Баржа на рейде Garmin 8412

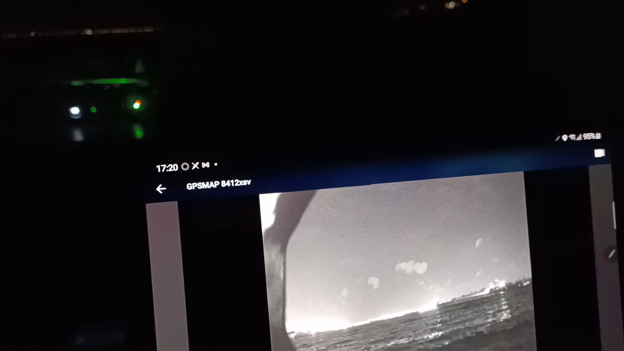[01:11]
не знаю, 300. Вот. Ну смотрится она вот так вот. Кажется, зрительно кажется, что она дальше.
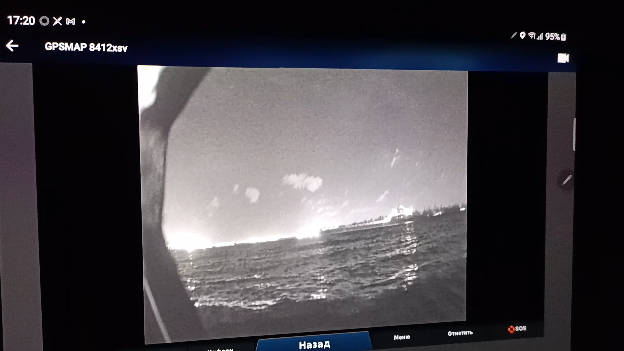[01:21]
На самом деле она ближе. Вот и хочется... Это самое... Ну приблизить все это изображение, чтобы оно было более крупным.
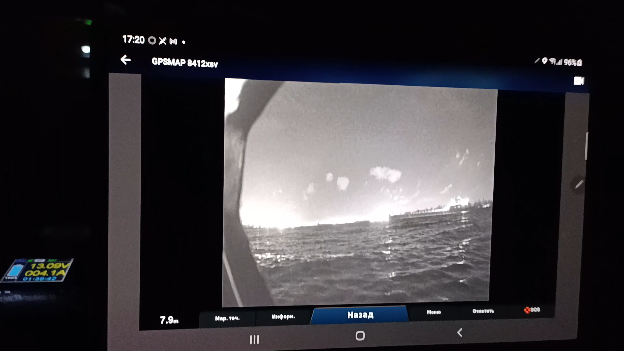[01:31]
Вот. Более адекватно, так сказать, с расстоянием, чтобы это все было.
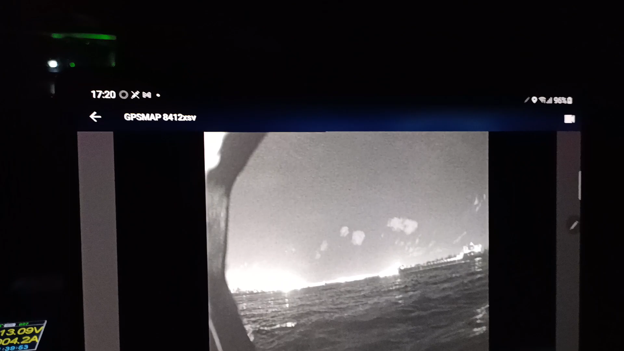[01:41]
Ну вот. Пусочек баржи засняли.
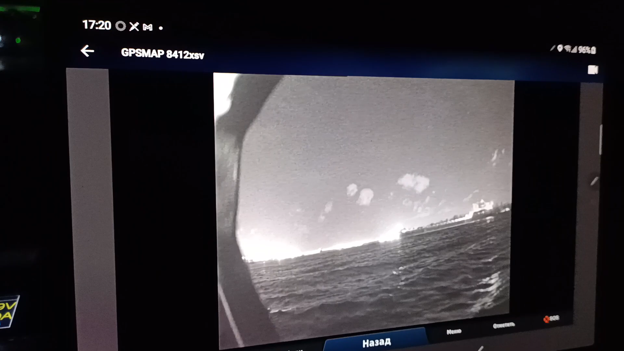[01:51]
Вот она стоит, да. Ну до нее еще...
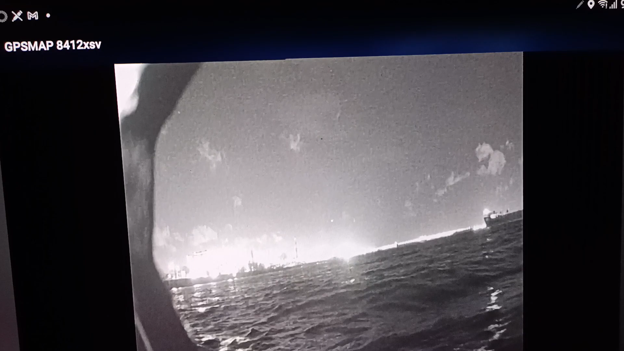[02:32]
Совсем даже. Вот. И волна хорошая. Но все-таки хорошо идти не слепым.